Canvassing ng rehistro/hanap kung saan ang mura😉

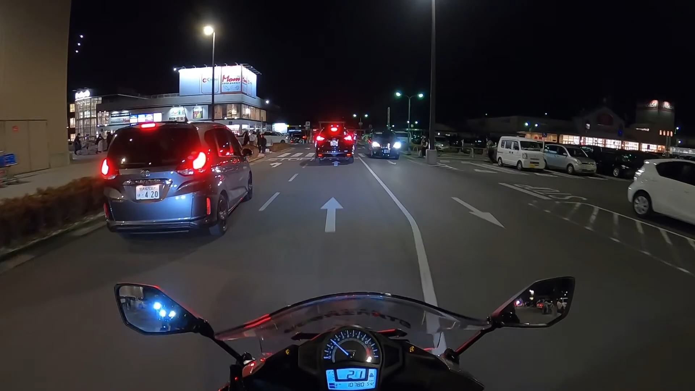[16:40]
So ayun mga utol, tayo ay uuwi na at nakakain na at saka gabi na.
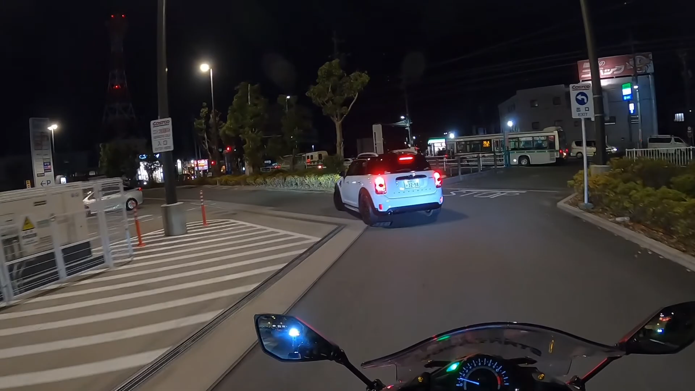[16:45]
Hindi na tayo na naman makapagbaba ng ating visor kasi sobrang madilim.
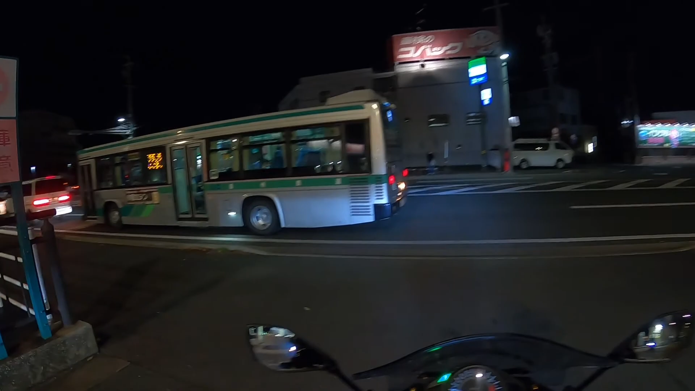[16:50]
Alright, so ayun lang, enjoy na lang natin muna ang ating daan kasi madilim na, hindi natin tulad nabanggit ko kanina.
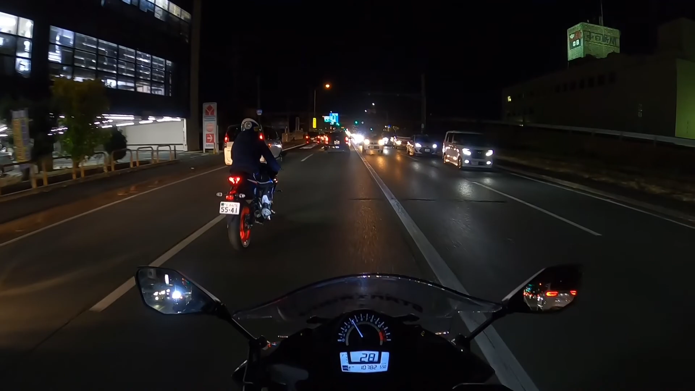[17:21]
nabusog siya doon sa binanata nating hotdog at syempre may kasamang pizza at drinks Pepsi. Siyempre, Pepsi lang ang malakas. Alright. Naman talaga mga utol, isa na naman pagkakamali ang nangyari sa ating rides ngayon.
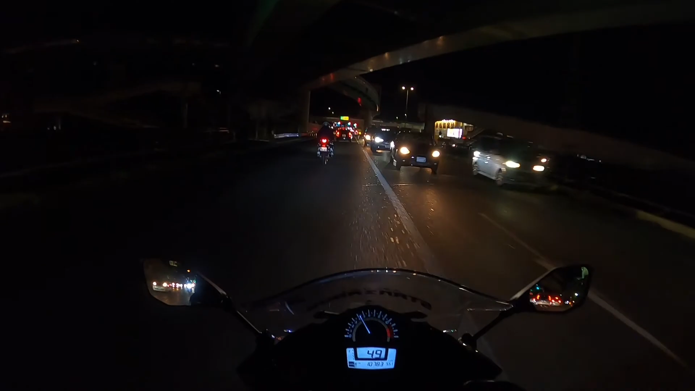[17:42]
Sapagkat ang visors na gamit natin, yes, talaga namang walang kwenta pag ganitong madilim. Tiis na naman si Stanza Boy sa malamig na hangin.
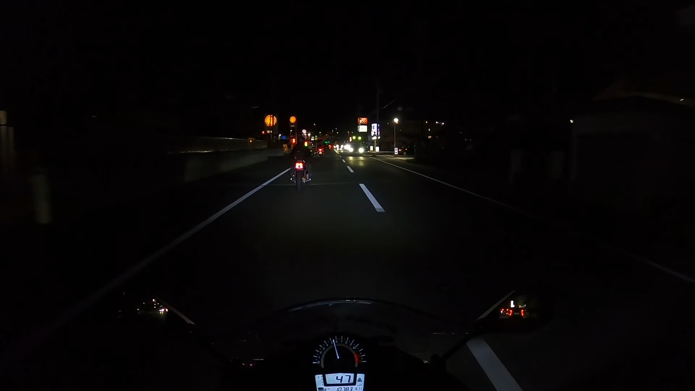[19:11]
Alright, nakakuha naman kami mga utol. Kaya success, masaya siya kasi may digmaan sila magaganap. Alright, malamig na naman sa mukha mga utol pero nagmas tayo. Kung napapansin nyo, iba yung ating boses kasi nga, hempre nakamas tayo. So ayun mga utol, alas 6 pa lang ng hapon, talaga namang akala mo alas 9 o alas 10 na ng gabi. Sobrang dilim na.